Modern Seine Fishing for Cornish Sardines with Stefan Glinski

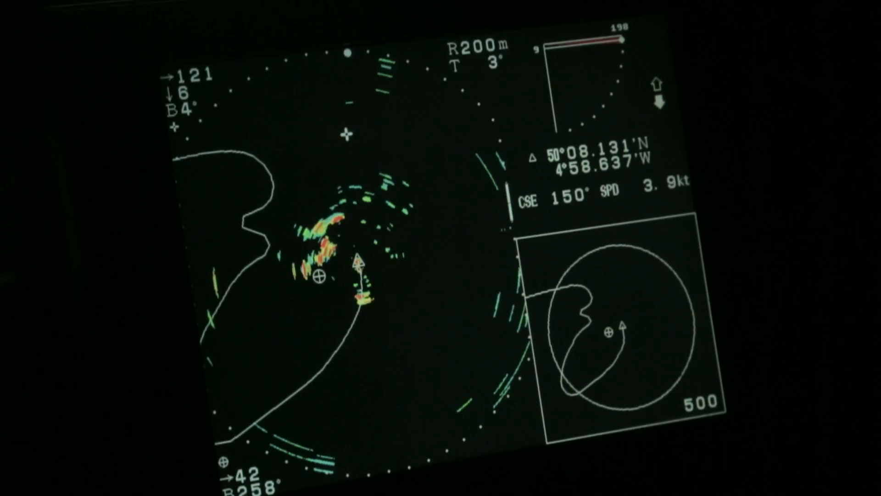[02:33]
We have an echo sounder which looks directly underneath to see what shoals of fish are underneath and what the seabed looks like.
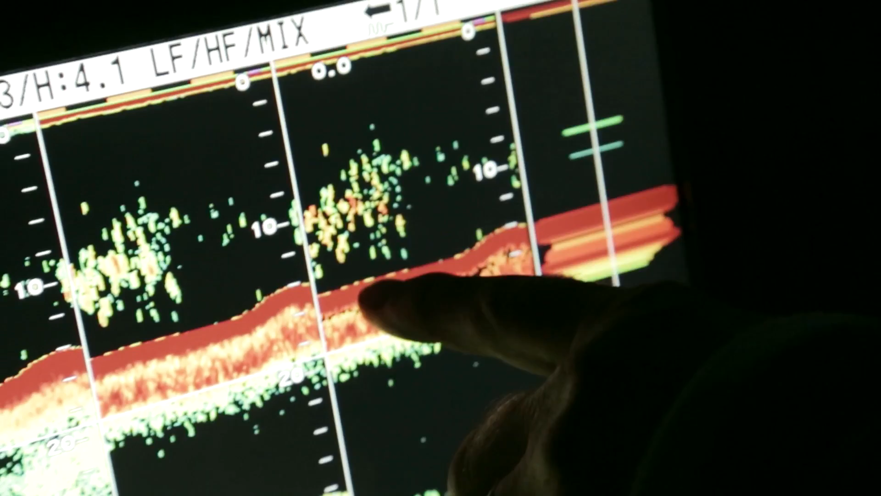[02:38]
And then we have radars as well to see what other shipping's around to avoid them.
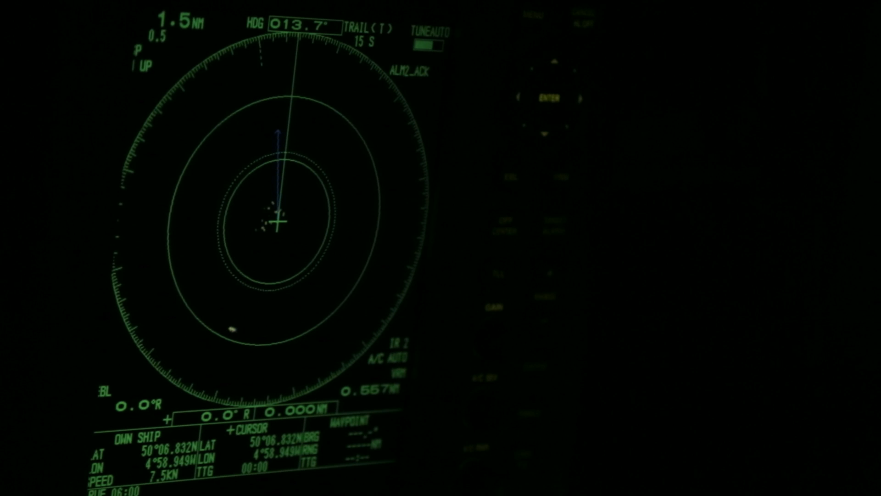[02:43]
So there's quite a bit of electronic equipment, as you can see.